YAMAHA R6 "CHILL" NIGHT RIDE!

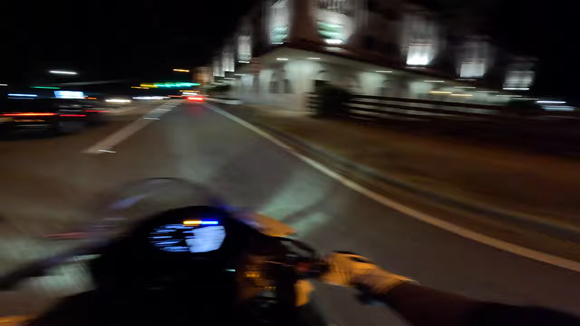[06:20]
I'm not gonna yell at an old lady. I thought she was a crackhead. I don't think she is. Where the oversized b**** is at?
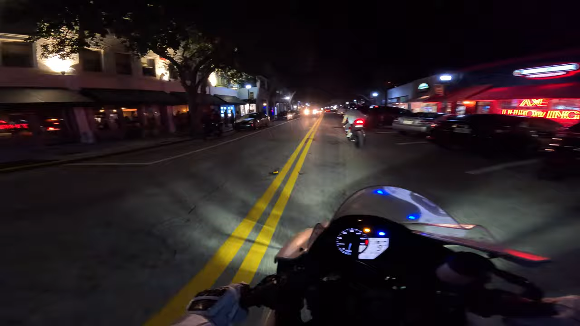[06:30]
Is that an R1? R1M. Oh, my yard? Yeah, no big deal. The hose? Where are they at? Howdy, brother! Oh, I thought he was riding. Oh! That was? I can't tell.